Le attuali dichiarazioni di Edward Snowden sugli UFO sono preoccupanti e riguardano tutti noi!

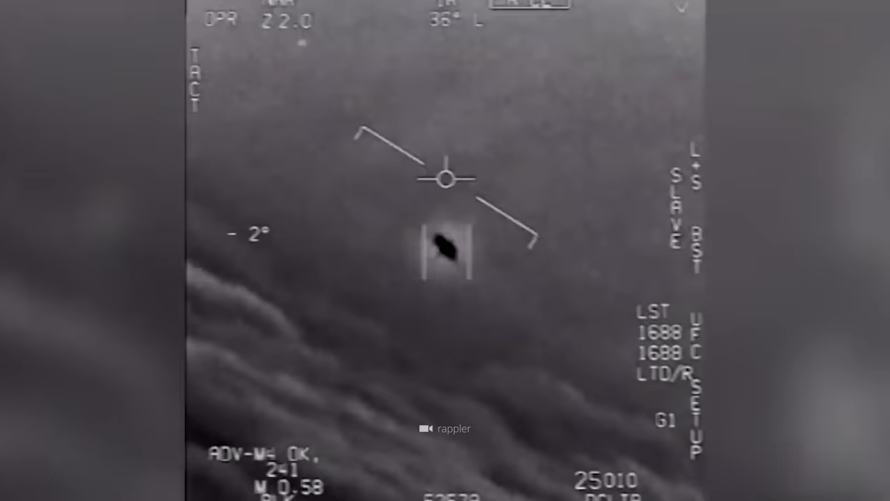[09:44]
Durante una missione del 2004, Freivor ha visto un oggetto volante sconosciuto a forma di tic-tac che ha mostrato un inspiegabile modello di movimento.